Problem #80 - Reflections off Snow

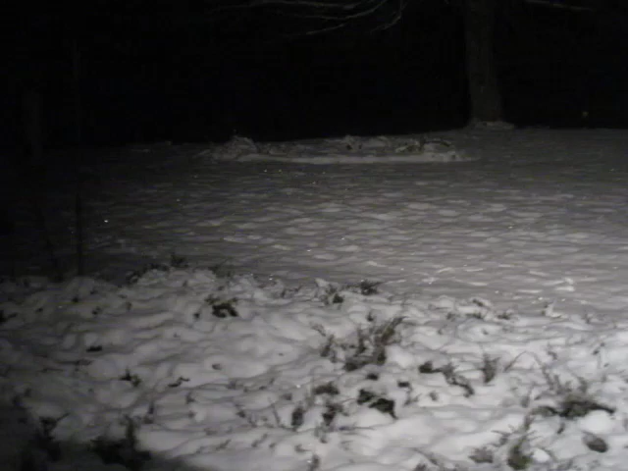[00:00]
Hallo, hallo, hallo. December 12, 1920. Je ziet mijn garden. Er is veel sneeuw. En ik vervind mijn halogenleid eruit op. En je ziet de sneeuw.